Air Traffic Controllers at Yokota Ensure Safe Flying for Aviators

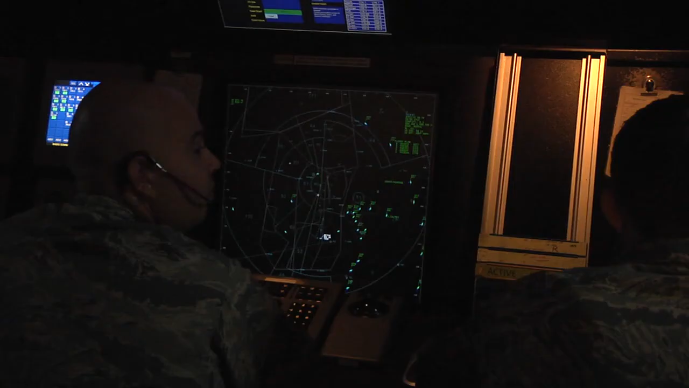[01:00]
In a basement far below the tower, the RAPCON sees approaching aircraft as tiny icons on a screen.